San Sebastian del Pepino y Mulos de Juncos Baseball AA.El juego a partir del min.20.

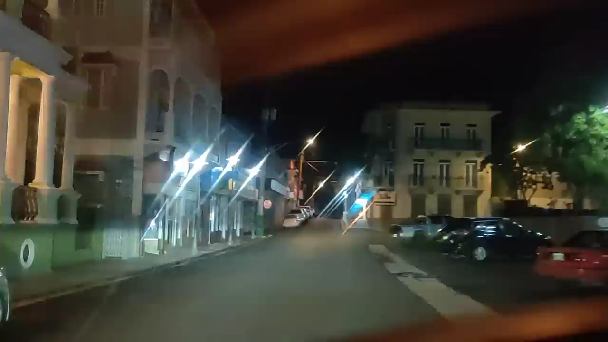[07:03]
Los cristales están un poco empañados. Espero que el video pues
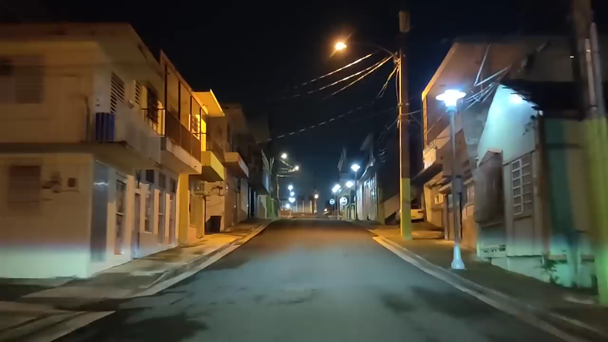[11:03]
para que se vea un poquito mejor, de vez en cuando tengo que prender los wipers para no seguir prendiendo por ahí los defrost y todo eso. Aquí a la izquierda, ese hermoso building que ven ahí, es un museo.